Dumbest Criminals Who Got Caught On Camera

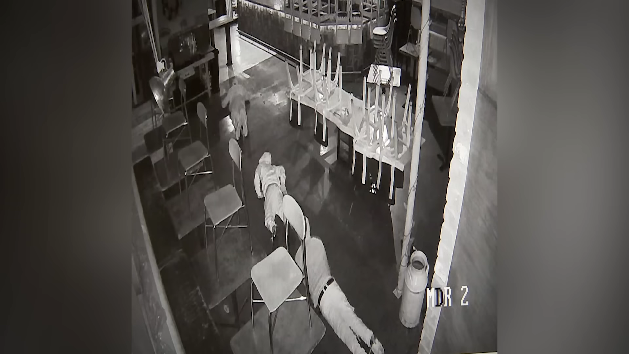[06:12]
Don't know if you feel the same way, but we wish the video got to the point where they stood up and actually stole something. This group of three thieves were nicknamed the Inchworm Bandits. Isn't that fitting?
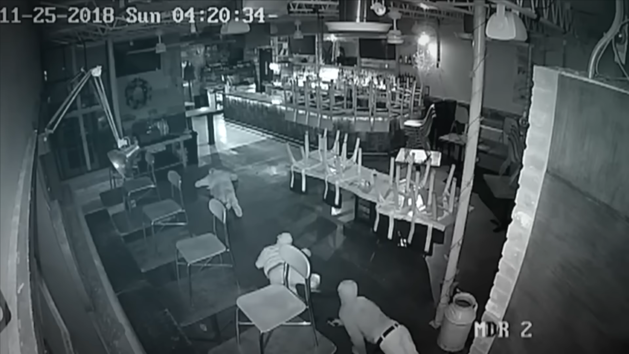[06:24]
Apparently, they were crawling like worms to avoid being caught by the camera. Maybe it worked because we can't see their faces.
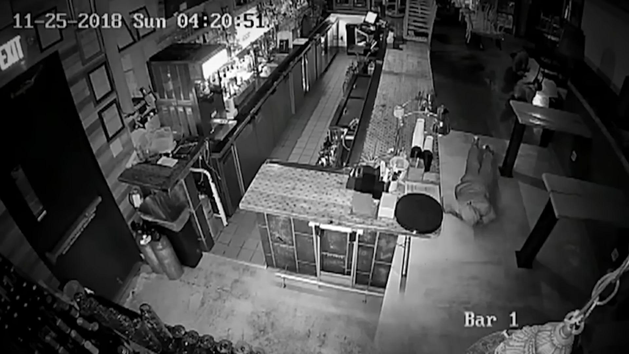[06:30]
But this is ridiculous, we've got to admit. It happened sometime in November 2018 at Houston's Piggy's Kitchen and Bar. They ended up stealing $450, which was the tip money for the servers who had worked over the weekend. It's sad that they just crawled into the bar and stole someone's weekend earnings.
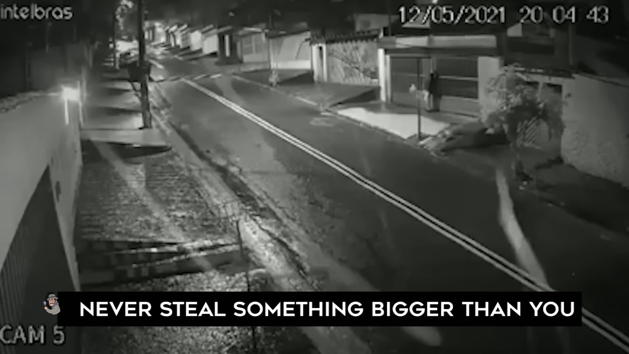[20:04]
Now there's something stealing a gate. This video got people talking. According to reports, the incident happened in a quiet neighborhood in the early hours of the morning. A CCTV camera captured the footage of a man who walked up to a house and proceeded to remove the gate from its hinges.